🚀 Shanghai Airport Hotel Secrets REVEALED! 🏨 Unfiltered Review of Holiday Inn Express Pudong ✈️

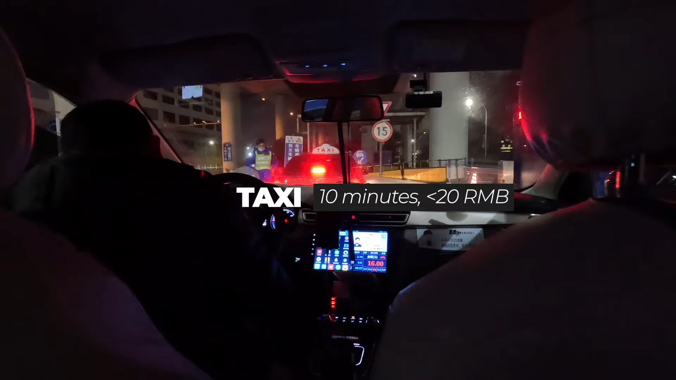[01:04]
The taxi would usually cost less than 20 RMB. But you know, I'm not sure if the driver was pulling a fast one on me or what. He claimed he took a long turn. I know we ended up on the scenic route.